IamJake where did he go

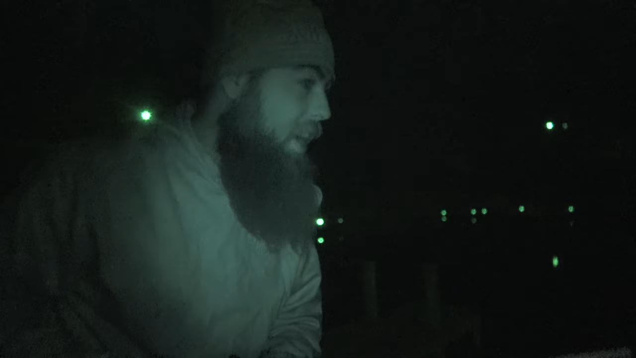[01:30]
all right you guys got a little dark out as I was trying to get my reel going so I got my pole all set up I had to rewind it I had to reline it uh and the good line that I did buy there wasn't a whole lot of it and I already used some on previous rods so I had to go back and grab some other stuff and all I had was like the crappy like 25 pound line but I am uh I'm gonna use that lure that you guys seen I don't know if you guys saw my uh
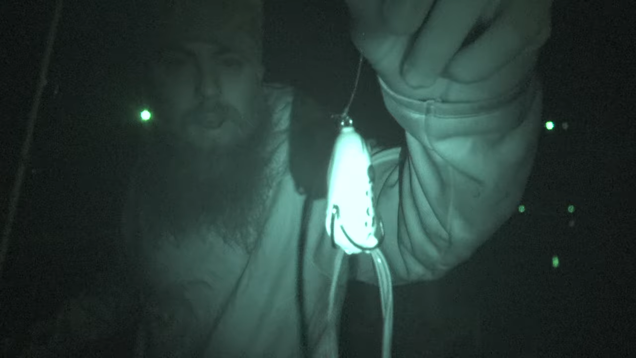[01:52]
uh my live stream I did at Walmart I got one of those cheap frog lures so we're gonna go ahead and try this out and hopefully we can
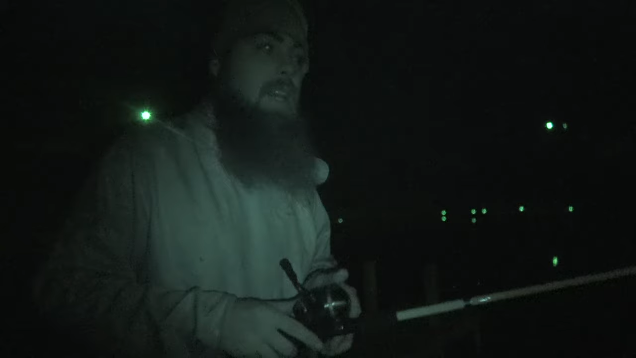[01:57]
catch something all right because I've been wanting to get out and fish I didn't get to do a whole lot of fishing last year either so uh new camera I'm using like I said sorry about the audio in the last video I just threw my mic under and thought everything would be good to go well I had to go in and change everything because this has like a surround sound system built into it into the mic recording so uh and right now I'm using a night the night shot mode on it which is really cool night shot in 4k that's pretty awesome to me
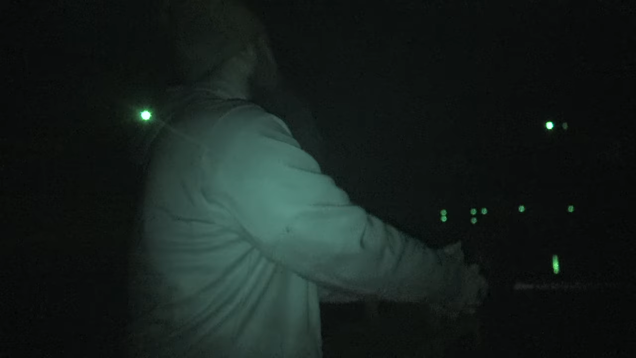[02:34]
plus it's been raining all day too that's like it's even makes things a lot worse but looks like this rod's starting to get there now this this new line there's like a there's like a chick off in the distance like singing her heart out I was almost thinking about start singing back to her yeah big change of plans um maybe might go canoeing tomorrow I'm not sure as bad as the weather is and stuff um I don't think that's gonna happen so always good to have a plan a plan b out